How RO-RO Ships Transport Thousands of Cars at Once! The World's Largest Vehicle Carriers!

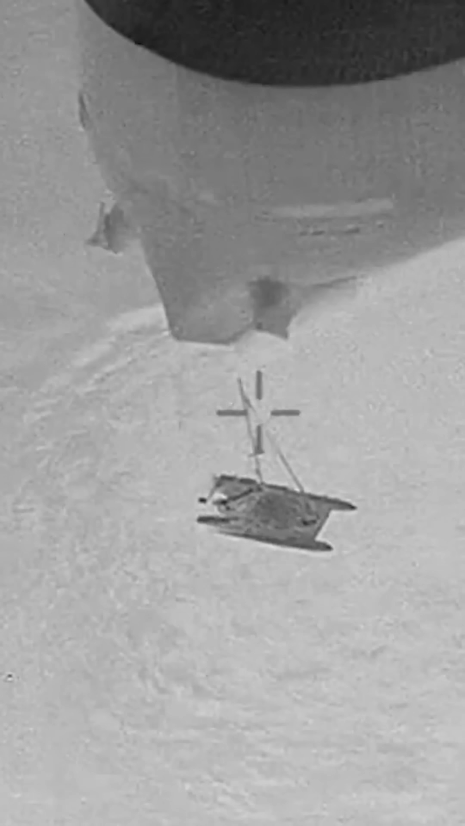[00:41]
this vessel rescued three sailors off the coast of Australia who were drifting on a tiny raft.